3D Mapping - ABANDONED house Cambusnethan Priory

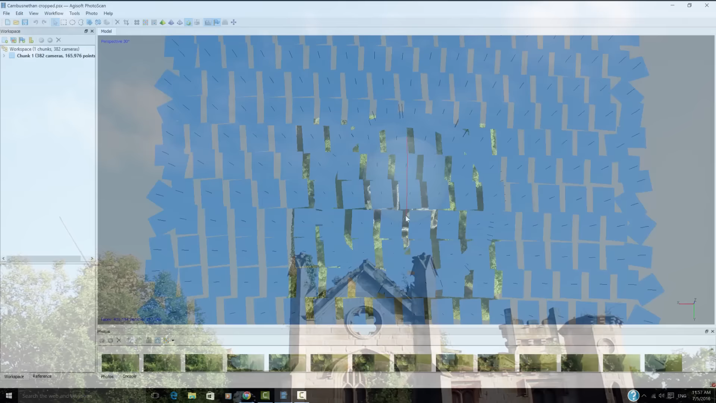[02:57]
So additionally, what I've done is I flew around the building with the centre of the building marked as a focus point. And what you can see on screen right now is where we took each photo. Now each blue square on the screen signifies one photo. So you can see we took quite a few photos.
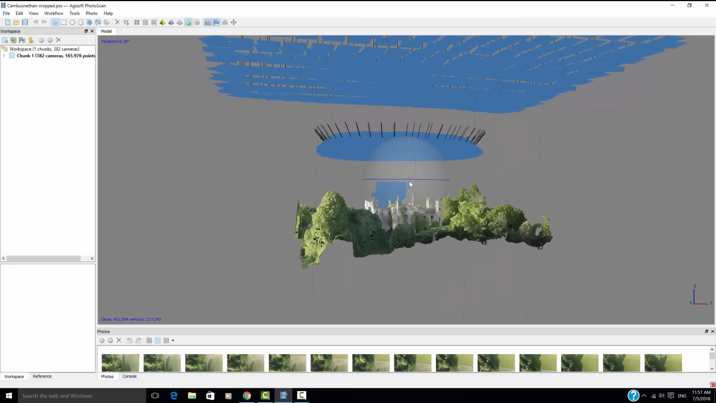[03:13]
At the top you can see all the top down photos we took, and in that circular ring is the photos we took around the building.
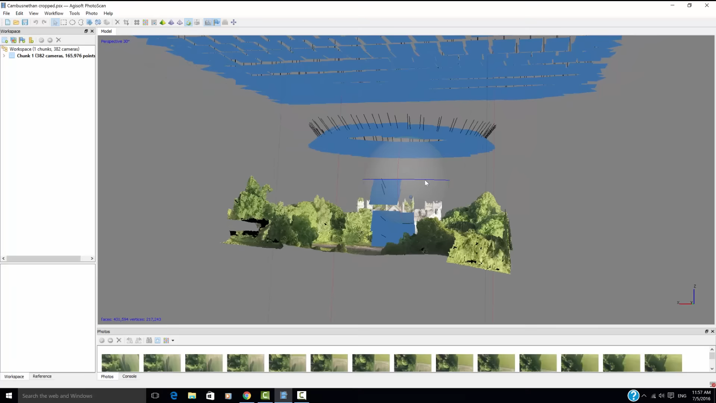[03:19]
Now the app we're using to create this 3D model is called Agisoft PhotoScan. Now we could use Drone Deploy's own stuff, but I felt like Agisoft PhotoScan gave us a better result overall.
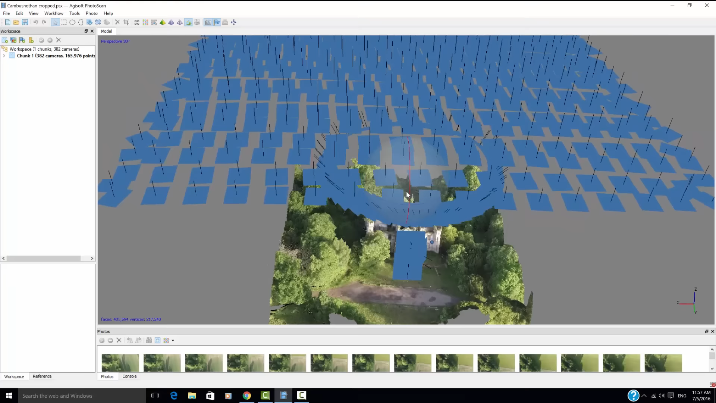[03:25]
But the Drone Deploy iPhone app is really useful.
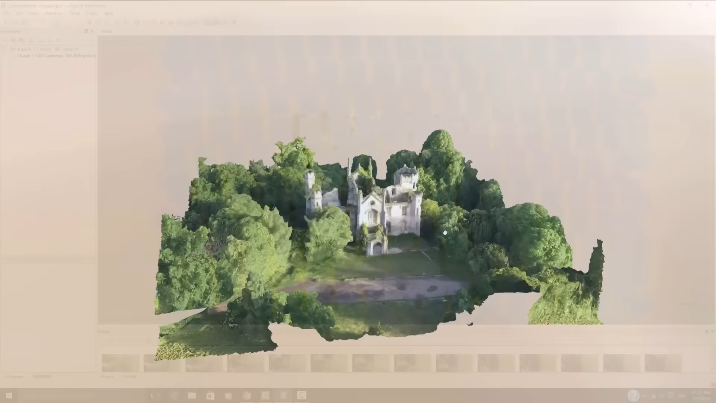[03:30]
I'll leave links in the description below for everything we've used to create the model. But if you guys would like to see a more in-depth step-by-step tutorial, I'd be happy to do that.
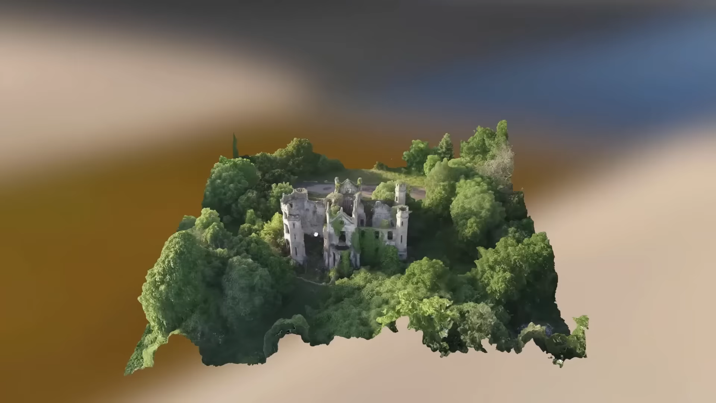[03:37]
If you'd like to see a tutorial video, make sure and leave a comment below.
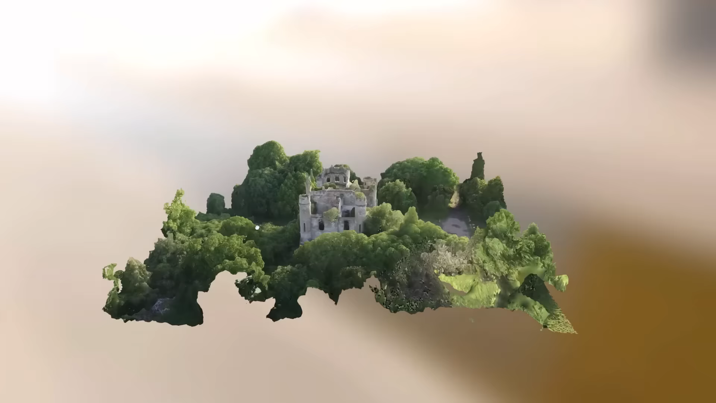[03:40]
So we have the finished model on screen and I'm quite impressed with the result. Although it isn't perfect, there's some things I would like to improve upon for future models.
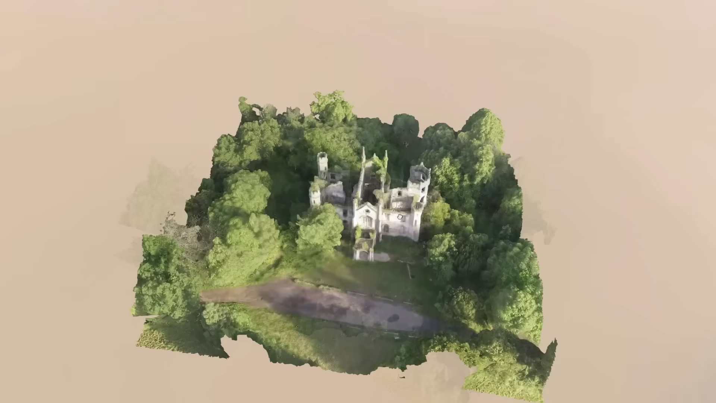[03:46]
I think flying the drone closer to the building would have helped make the textures in the walls a wee bit sharper,
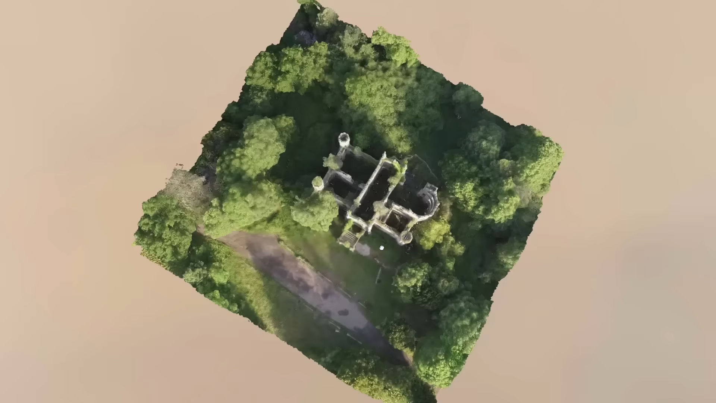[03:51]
but it certainly isn't bad for a first 3D model of a building.